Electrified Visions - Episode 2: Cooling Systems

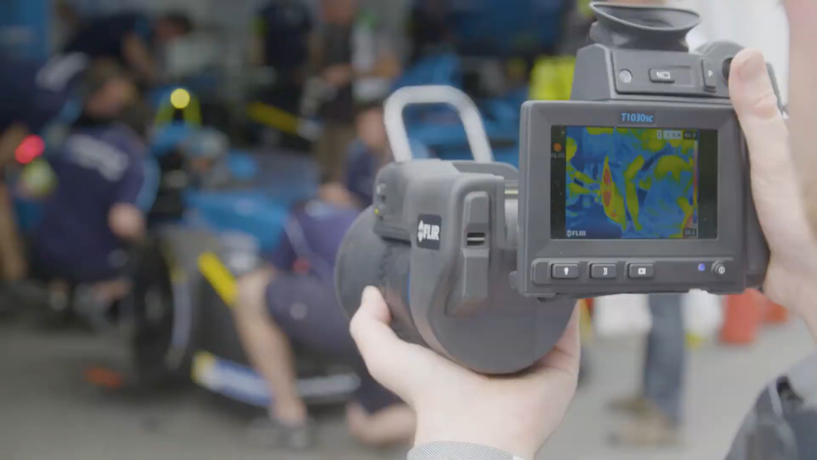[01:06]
The battery needs to be within a certain temperature range to enable it to charge as well as to enable it to work properly out on the racetrack.
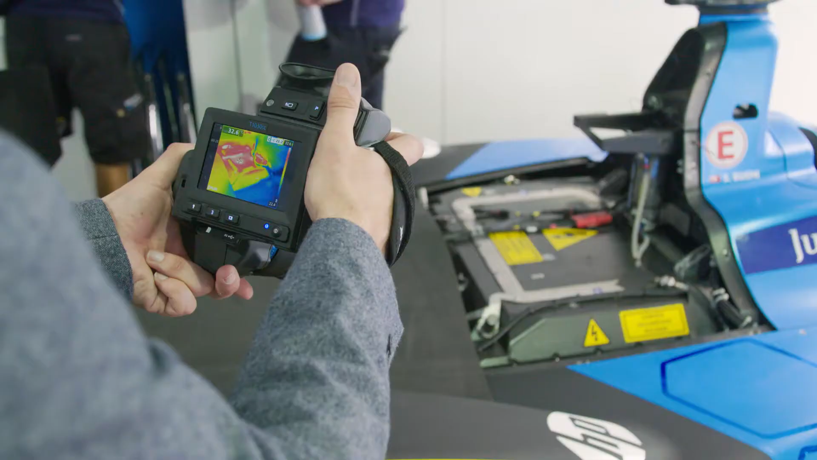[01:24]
So we're now looking at the battery on the back of Sebastian Bwemi's car and you can see that
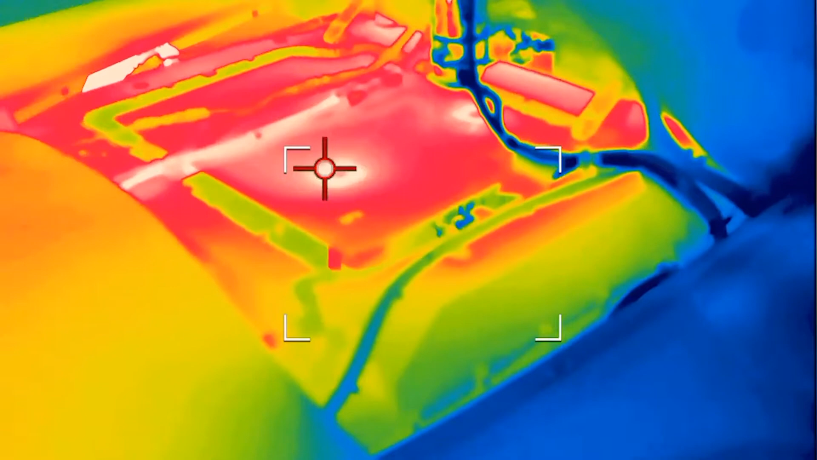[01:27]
it's a real hot spot of the car with so much heat being generated that the guys now are desperately trying to cool it down of course.
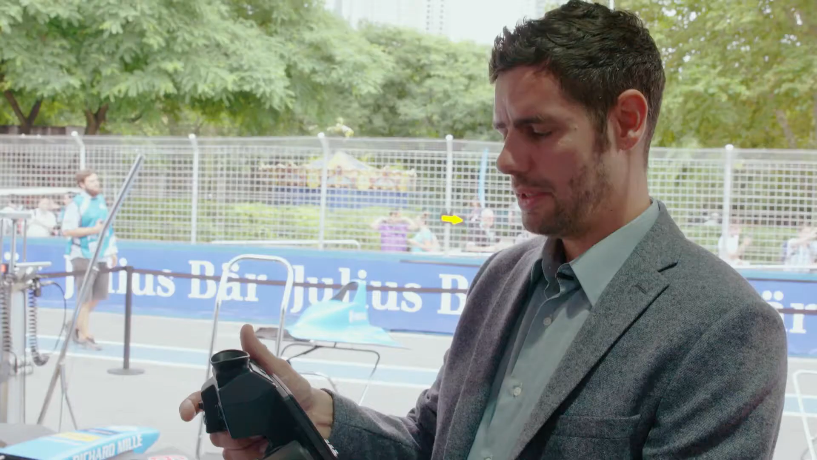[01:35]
And if I swing the camera around, this is the side pod of the car where the guys have just put all that dry ice into these cooling fans.
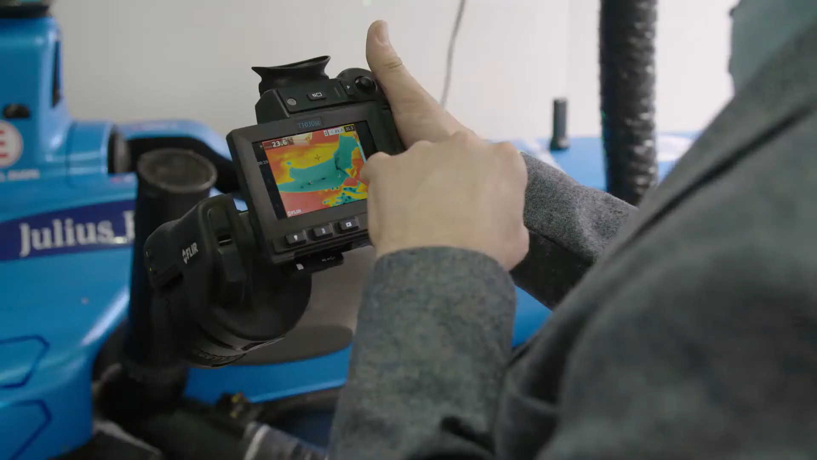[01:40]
And what's really nice on this image is you can see the dry
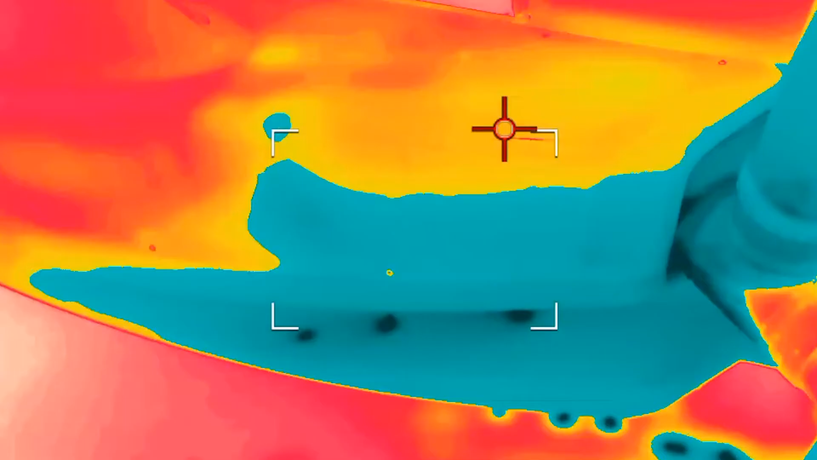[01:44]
The fans are blowing backwards through the side pod, through the car's radiator.
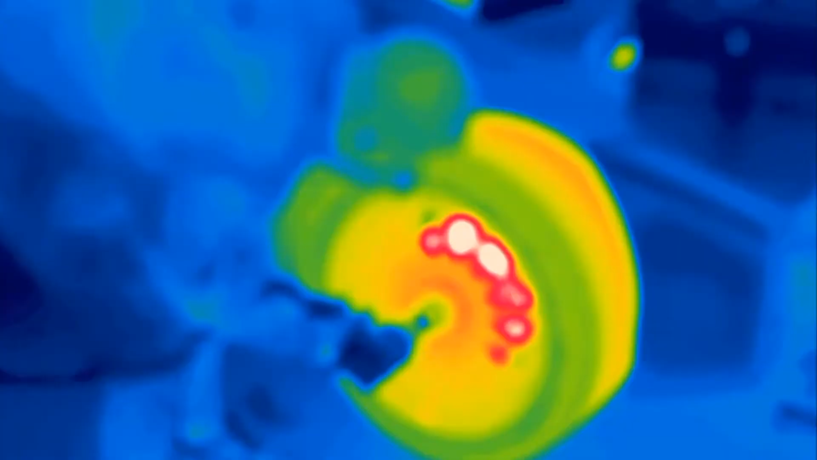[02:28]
As you can see, the difference between a thermal engine which has a lot of friction on pistons,